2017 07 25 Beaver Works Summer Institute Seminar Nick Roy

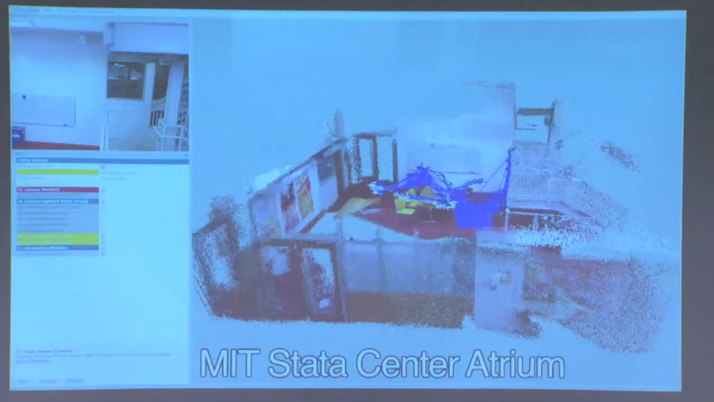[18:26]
And then we can fly around and we can get out a 3D model.
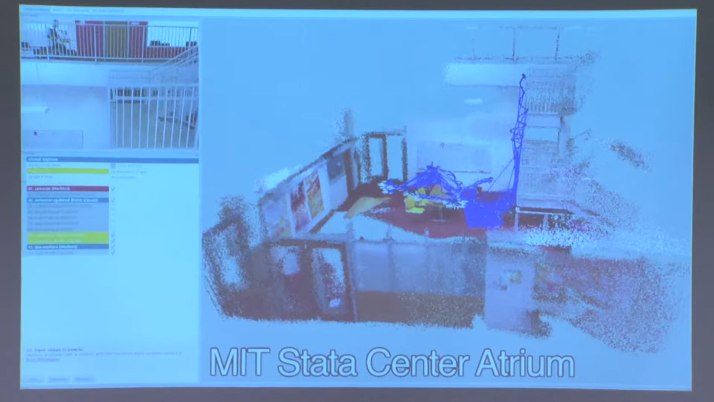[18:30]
What you can see is the 3D model is not as good as the laser models that we were building. They're not as clean. There's a lot of noise in the planes, et cetera.
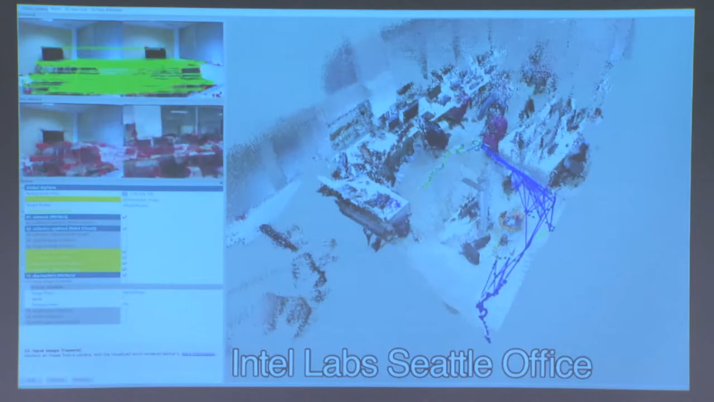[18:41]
And that's just because the Kinect isn't as good a sensor.
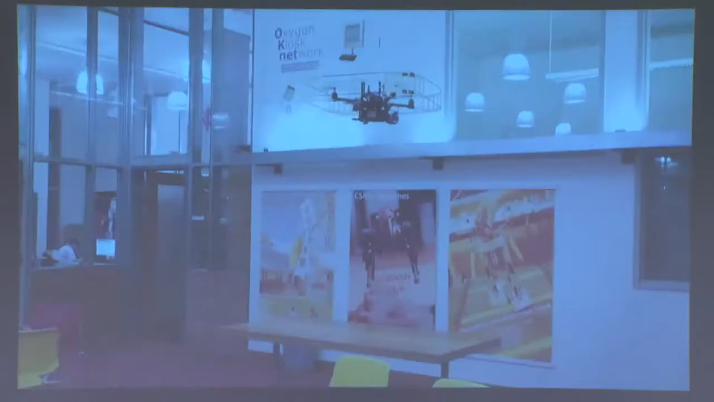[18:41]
The LiDARs are super precision, super high precision, super high accuracy.
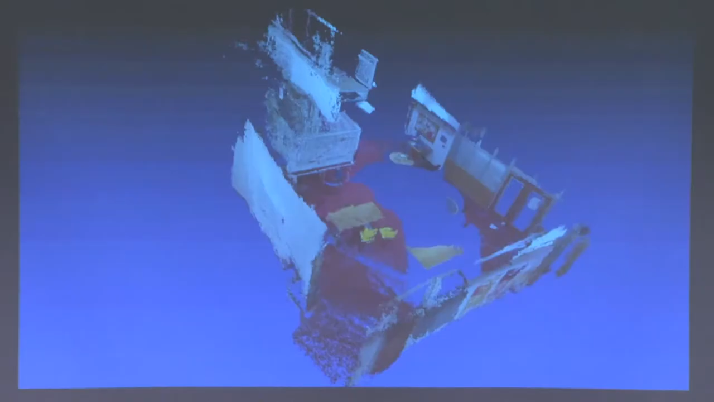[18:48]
And the other thing that you'll see if I let this play long enough is that it's missing chunks of the environment.
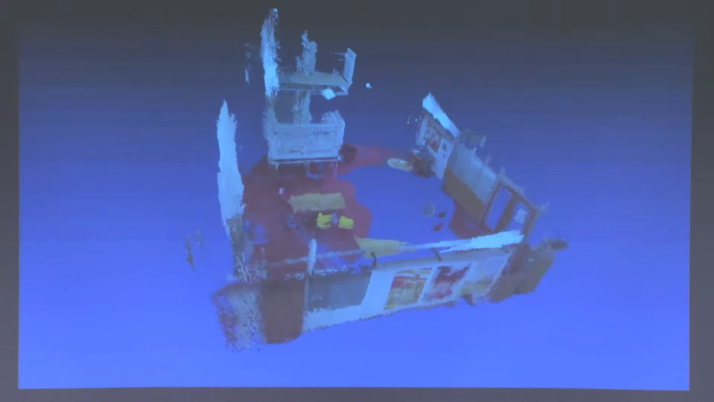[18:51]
And that's just because the decision-making system that was deciding which way to go wasn't thinking about how to make sure there was a complete mesh of the thing.
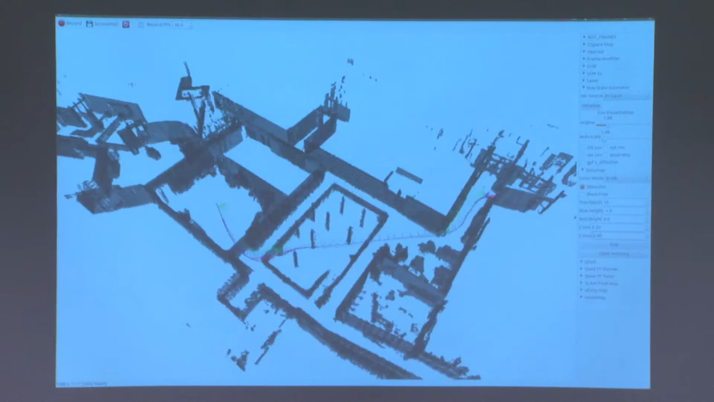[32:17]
And this is a complicated trajectory because the vehicle has to know how fast it can go in order to stop at the end of the trajectory.
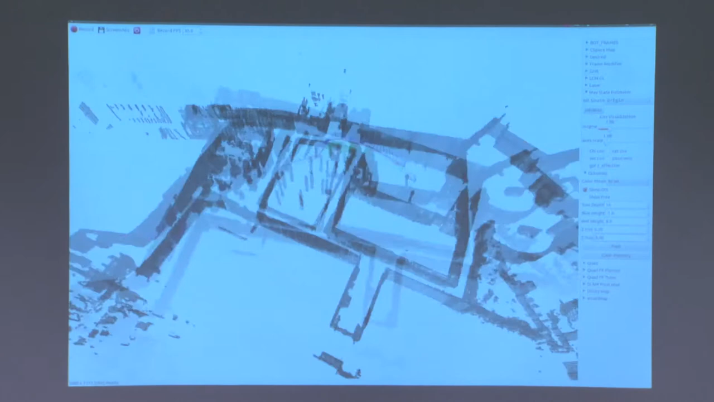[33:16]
The problem with unknown environments is that your laser can only see so far.